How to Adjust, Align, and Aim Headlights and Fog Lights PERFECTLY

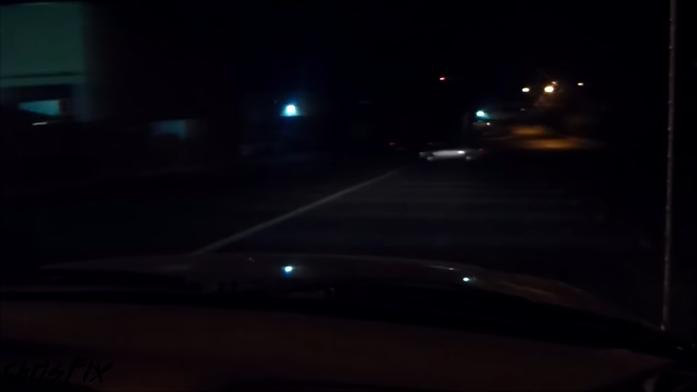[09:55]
So here's a car right here. And you can see this is literally perfect. I'm going to zoom in a little bit.
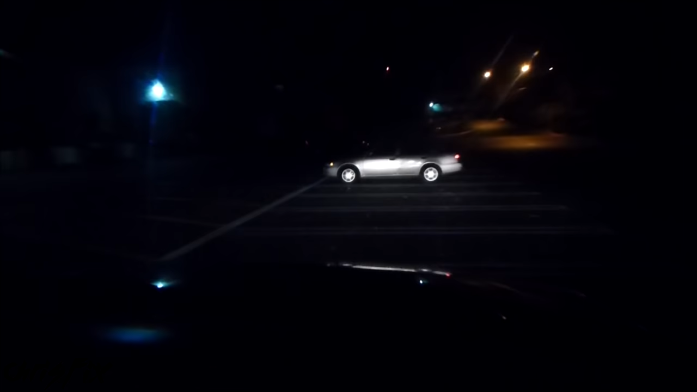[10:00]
But right at that car, you can see there's my low beams. There's my high beams. So the cut off for my low beams are exactly where the window of that car starts.
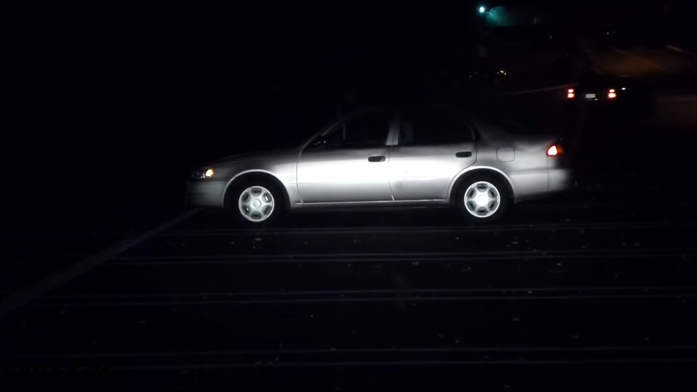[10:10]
So you can see there's the window up there. There's my low beams. That is literally perfect. That just goes to show you how well this system works. So now we're going to go for a ride and see how well this lights up the road.
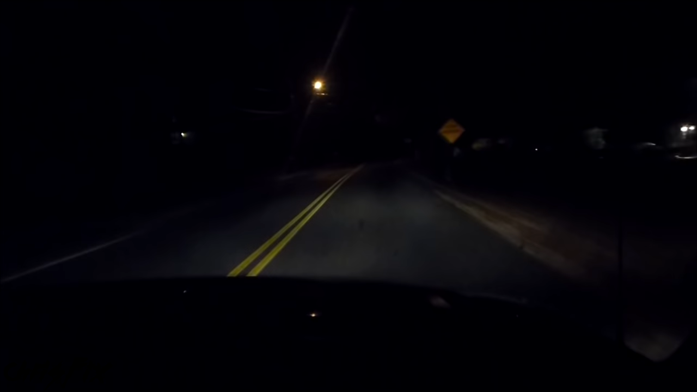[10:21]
Make sure the beam pattern is good. The spread is good. We already verified that it doesn't get into the mirrors of other people's cars and into their windows. So our cut off is just the right height. So this road is pretty dark. It does have some lights. But you can see it lights it up really nicely. Okay, so now we're back to where we were. And I actually like the light pattern on this. So I'm not going to adjust anything. If you want to change your light pattern at all, you want to adjust anything.